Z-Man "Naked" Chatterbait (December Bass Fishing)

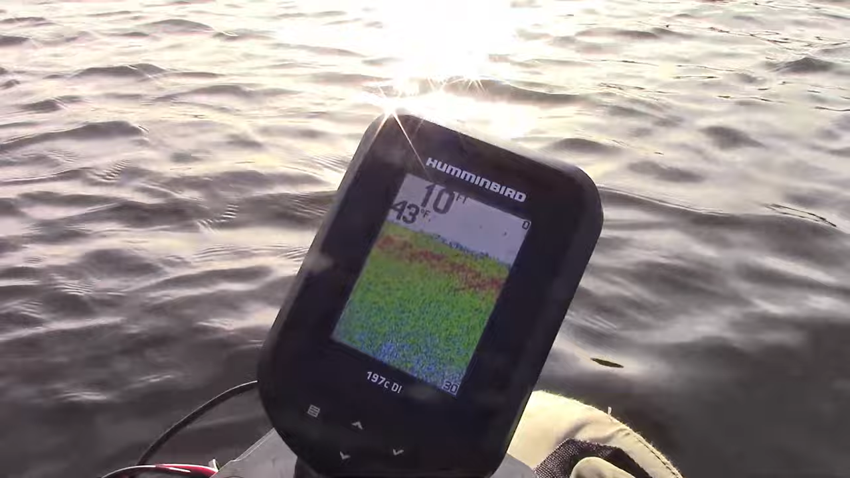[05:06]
On screen: water 43°F
Oh, 8 to 10 feet of 43 degree water. Just out there, and I'm reeling it in. Bump!